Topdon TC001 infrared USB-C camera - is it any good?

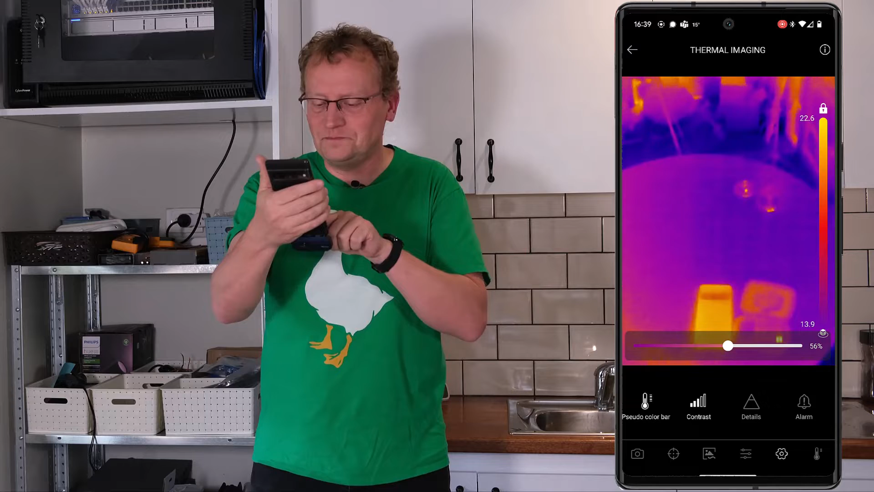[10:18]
then the last icon is the temperature range I guess automatic recognition or you can set it to a normal temperature range minus 20 to 150 or the high temperature range 150 to 550 so depending on the environment that you're working in now we just put it on automatic I think well no I guess that's up to you what you prefer all right but this is really good like this is it's very accurate I'd say now so you might be wondering why do I have
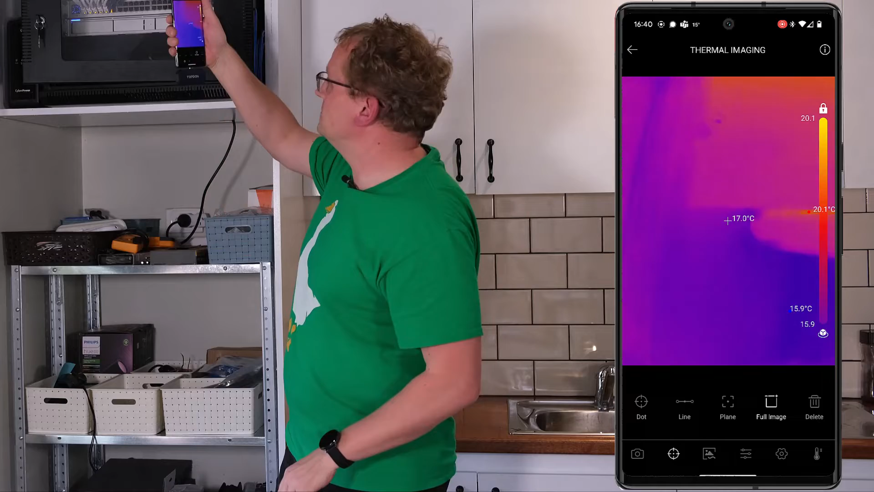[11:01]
On screen: spot 17.0°C
this if it has nothing to do with almost home automation or network equipment well it does have something to do with the network equipment because I've had some of the switches have run really really hot and sometimes I'm not sure that the temperature that I get from like CPU temperature is actually representing of how hot it is in the cupboard and in fact in my server cupboard I've installed the fan at the top that turns on when it gets to a certain temperature so for things like that identifying what is hot with network equipment if this is going to be really really useful but there's a couple of other example as well which I'll get to now a car
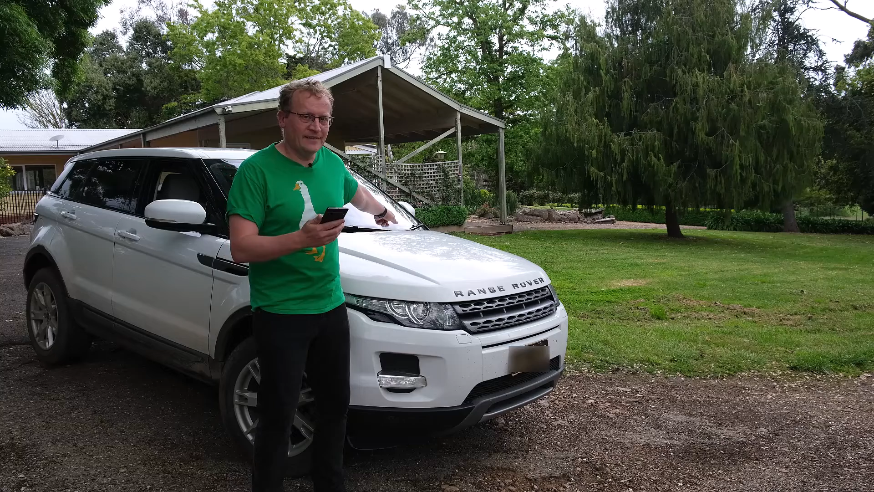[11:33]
yeah we do a lot of cars on the farm and it can be really handy knowing where the heaty bits are like brakes and stuff and if it's overheating so let's just have a look at the car so there's Chris hello so if I turn
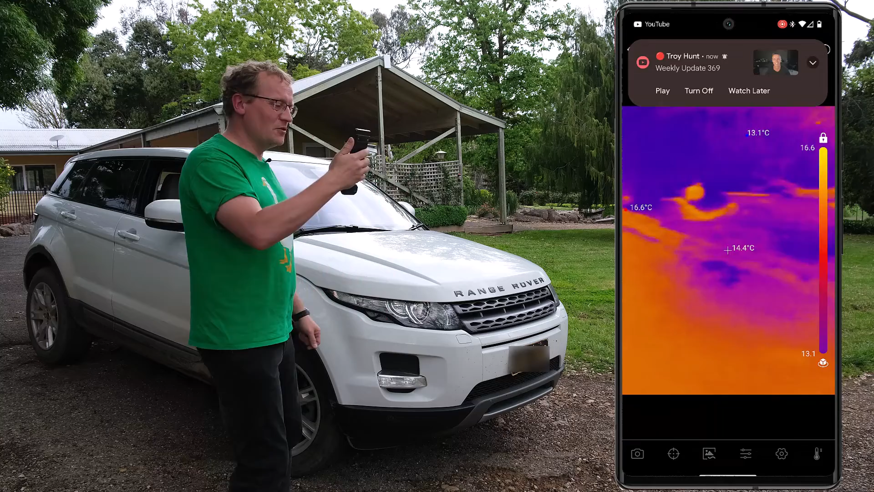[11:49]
On screen: spot 14.4°C, max 16.6°C, min 13.1°C
around here and we go over the car you can see
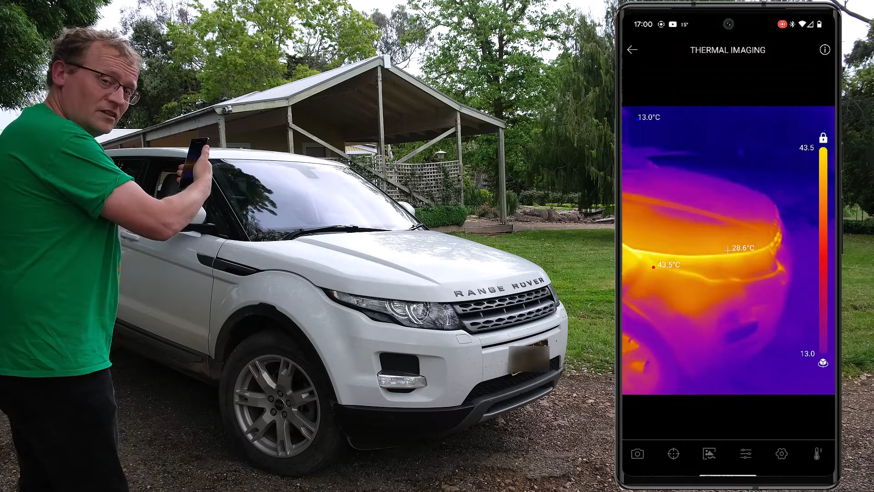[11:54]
where the warm bits are where the heat's actually coming out is right around here right around
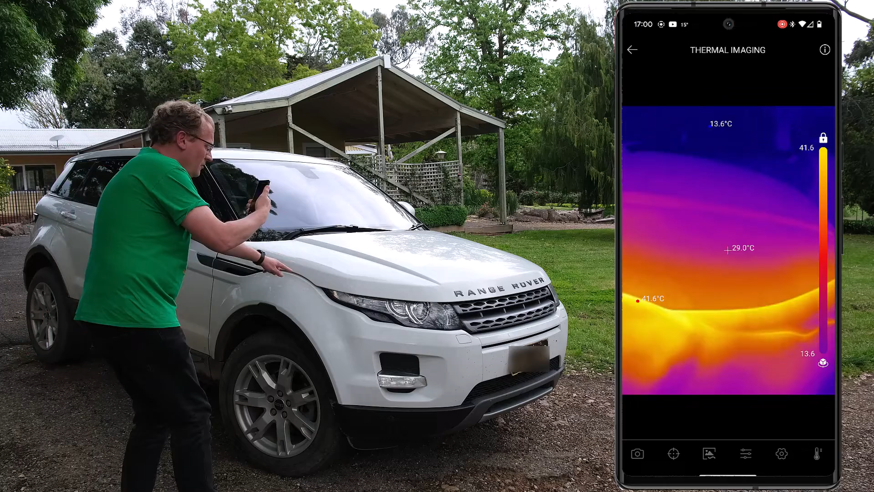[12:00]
On screen: spot 29.0°C, max 41.6°C, min 13.6°C
there you can see it's 45 41 45 the cast has been running by the way so it's not the normal temperature the same where I go over here and I look at inside so outside here you
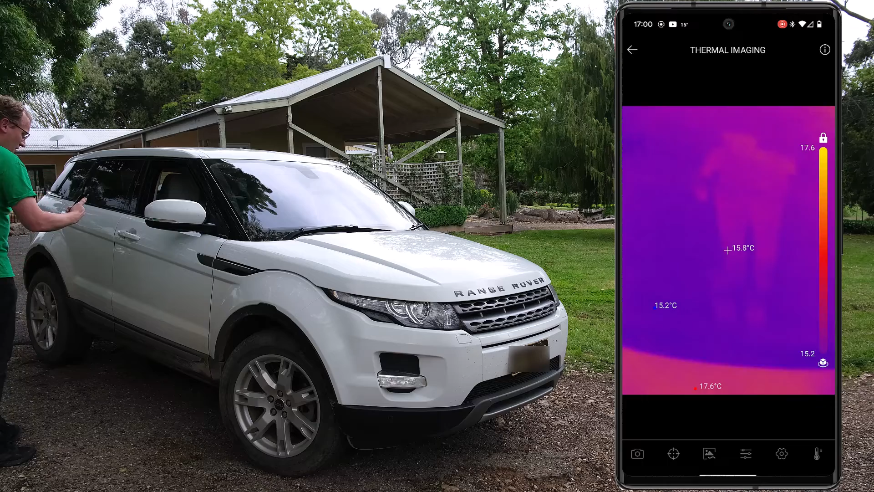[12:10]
On screen: spot 15.8°C
can see oh that's me hello it's like 16 degrees on the metal as soon as I move it inside the car you can see it gets much warmer around the heating vents etc so
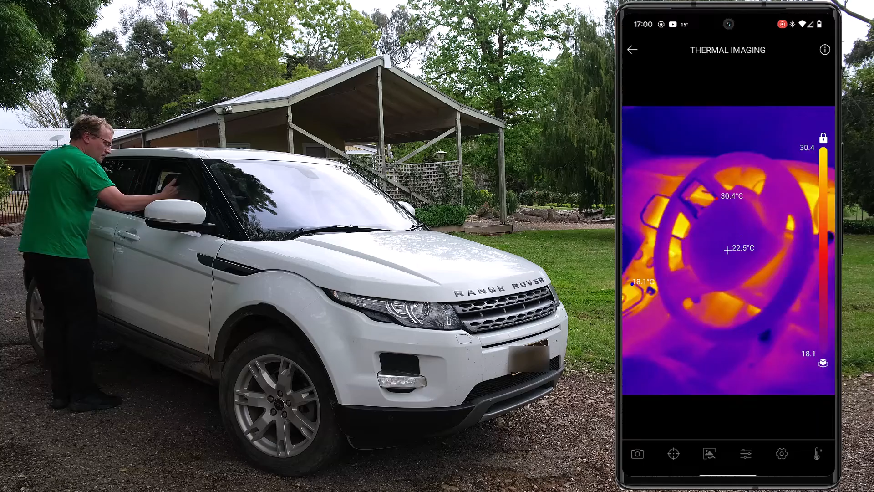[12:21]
On screen: spot 22.5°C
it's working it's super accurate again it goes all in real time so let's see brakes as well it might be let's have a look yeah you can see the brakes just light up instantly so how warm are they oh yeah 47 43 50 they're probably about 50 58 yeah some very
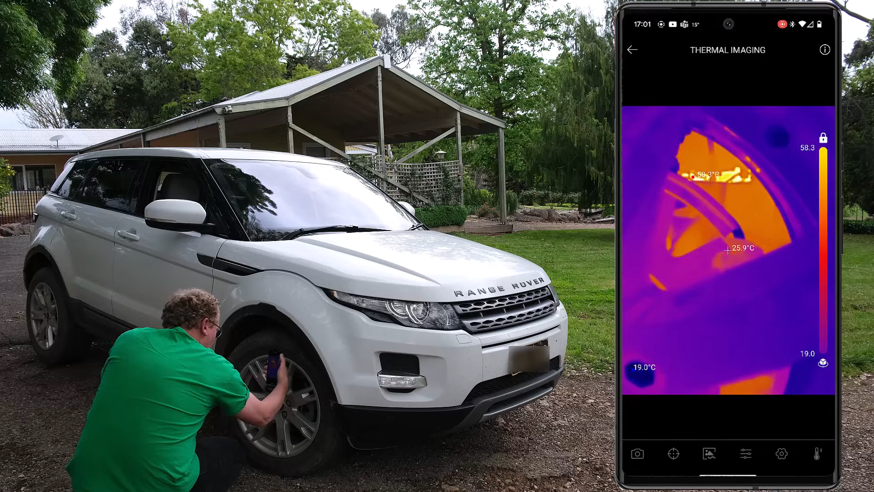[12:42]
On screen: spot 25.9°C
hot bits in there 58 degrees so yeah you can use it for cars as well which is really handy okay other example coming up now all right so now we are in my kitchen you might have seen this before because I installed the unify six enterprise just above me here but the
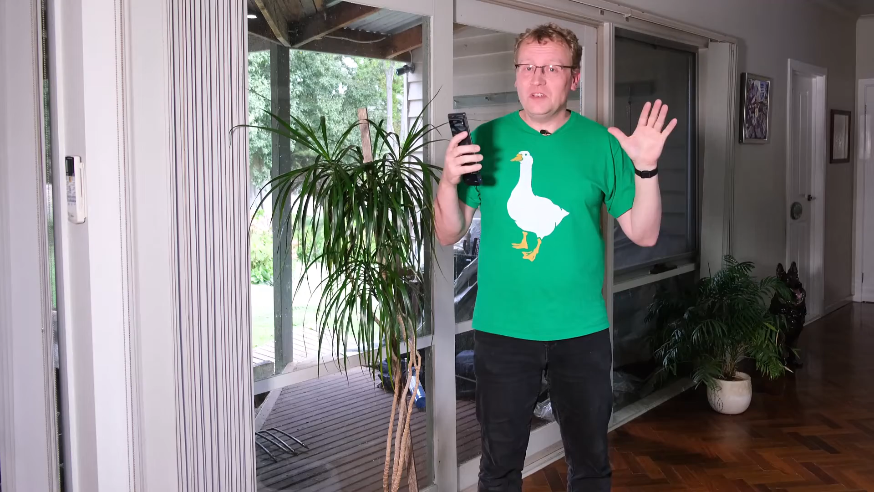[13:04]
reason I'm here is that this is the non-renovated part of our house we haven't got to this bit yet so it's full of gaps I think so I'm going to use thermal camera TC001
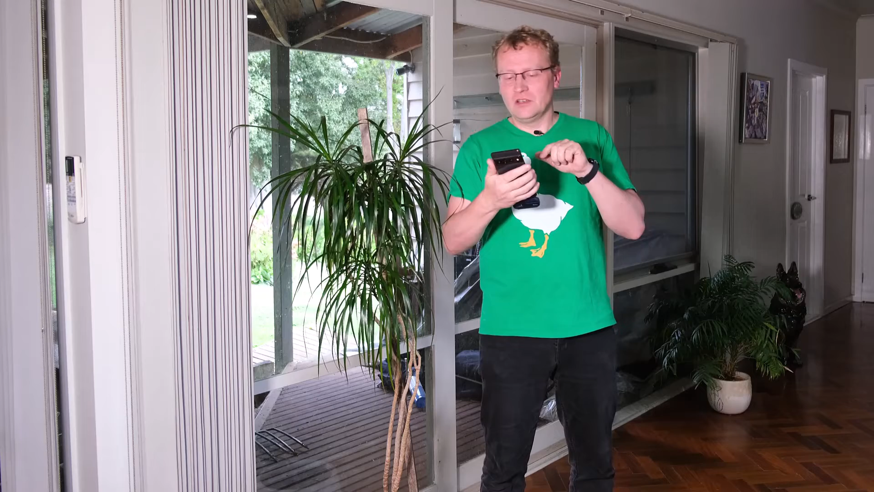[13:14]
to figure out where the gaps are and where the air is actually going out I have a fair idea though so I can use the again of the app and if I just sort of
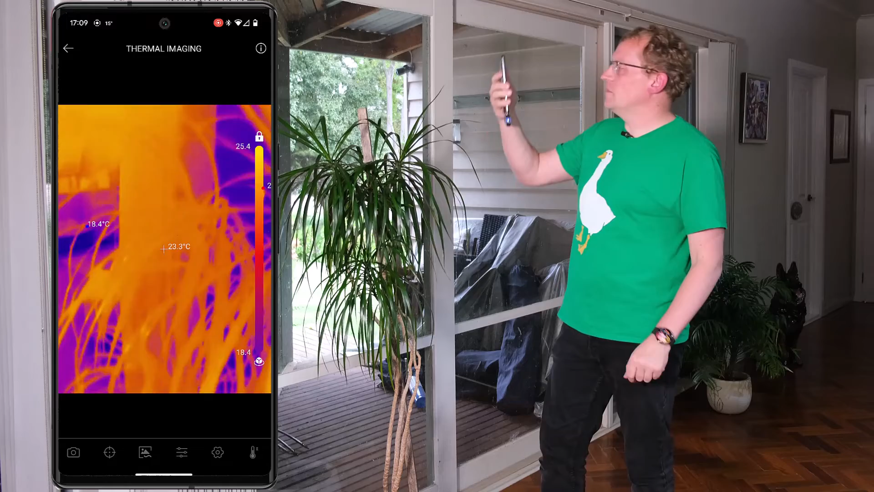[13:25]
On screen: spot 23.3°C
measure it here you know in general in front of me see there's the camera I was you know 22 23
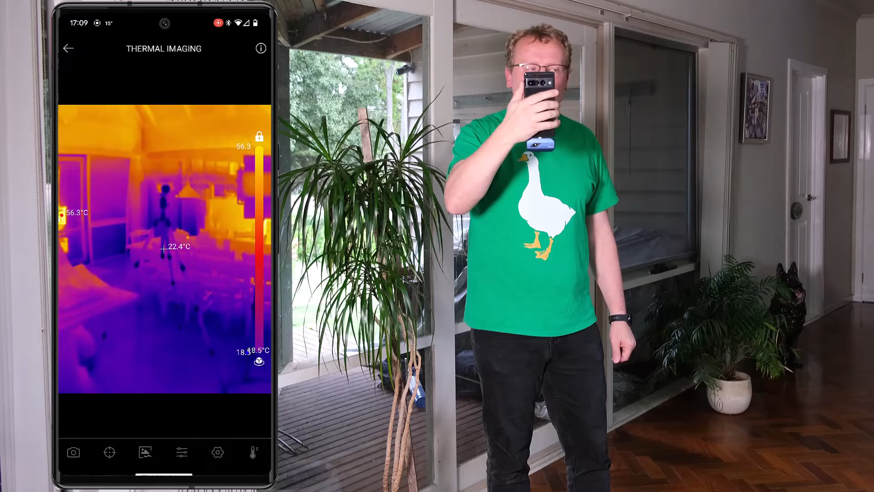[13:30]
degrees it's warm in here because we've got the fire on see the fires over there you can see that it says 209 degrees yeah it is it's really really humming
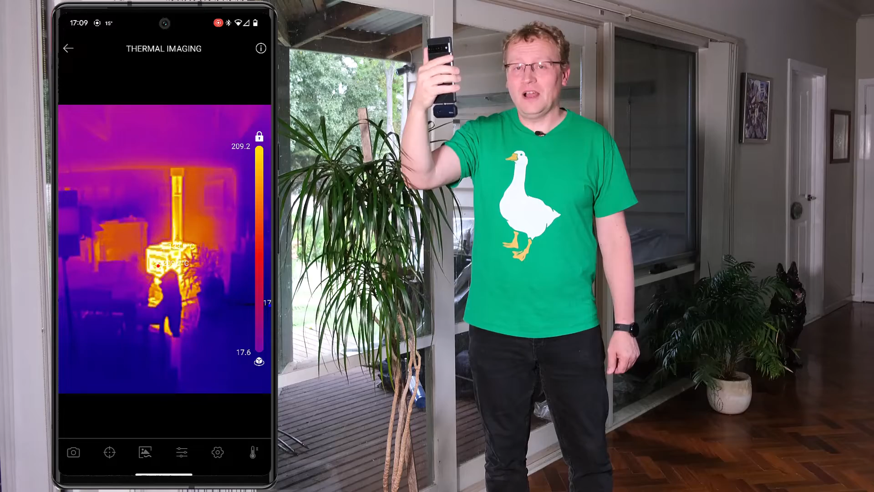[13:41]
so it should be warm in here yet it's only 23 degrees so
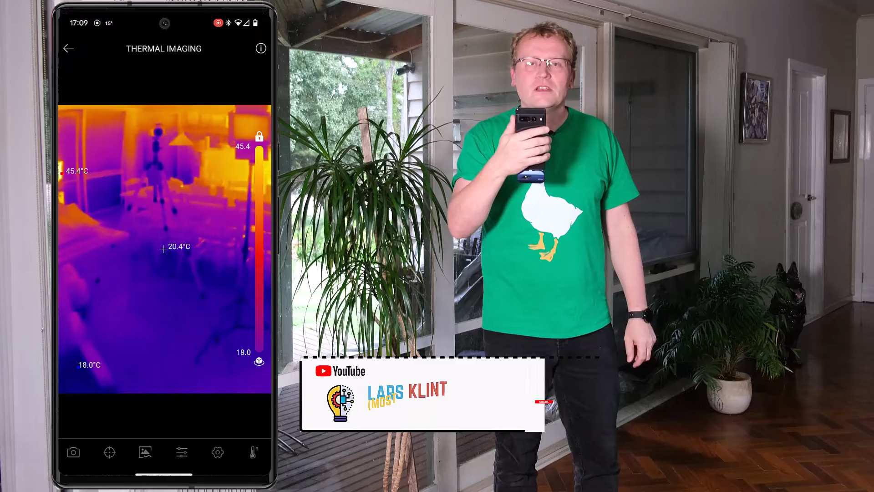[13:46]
On screen: spot 20.4°C
let's have a look around the gaps here for example here you can see the door
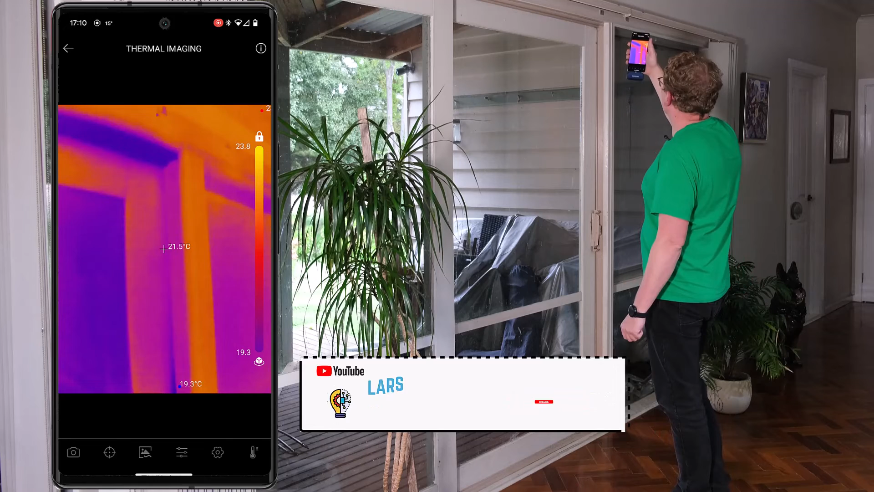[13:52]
On screen: spot 21.5°C, min 19.3°C
21 degrees but if I go down to where near where the lock is well suddenly it's
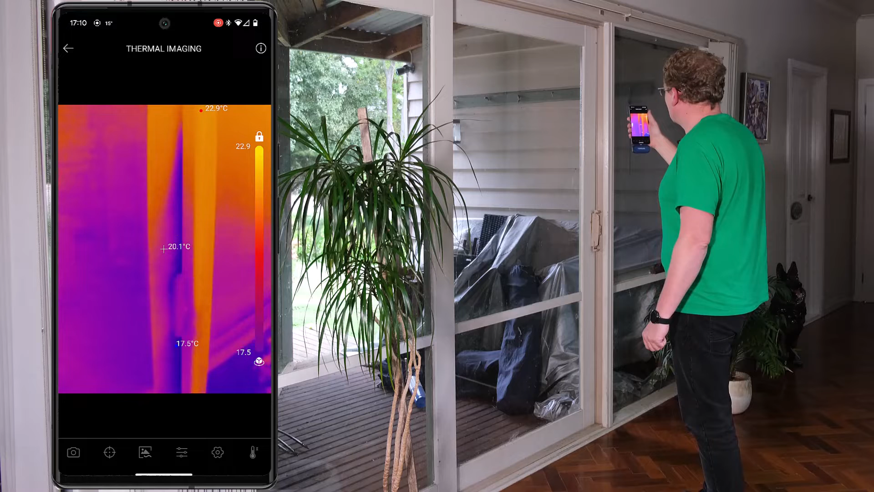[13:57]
On screen: spot 20.1°C, max 22.9°C, min 17.5°C
17 and a half there so obviously air is coming in or out that way it's getting
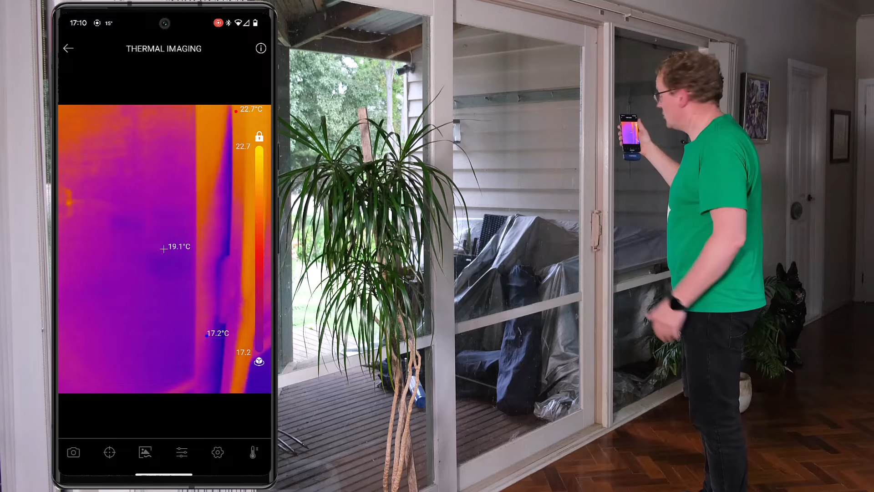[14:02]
On screen: spot 19.1°C
cold there right and again if I go just next to it it's 21 22
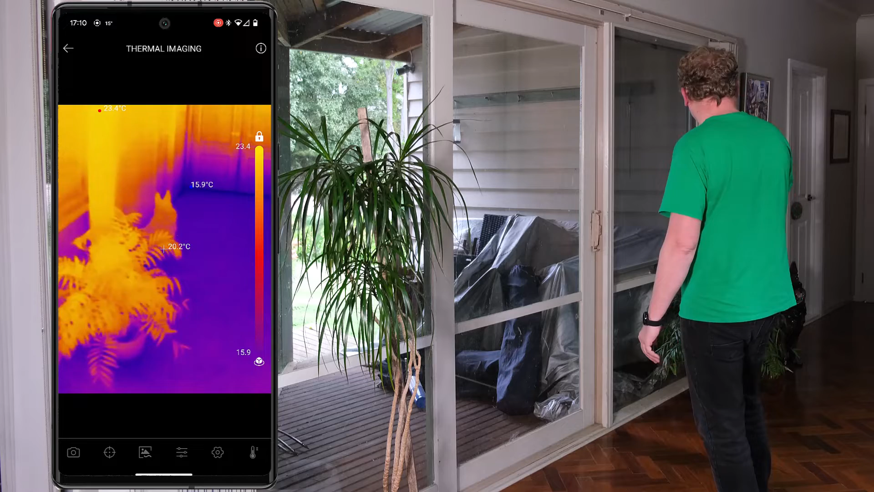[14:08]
so obviously the warm air is going out that way and above me are these really old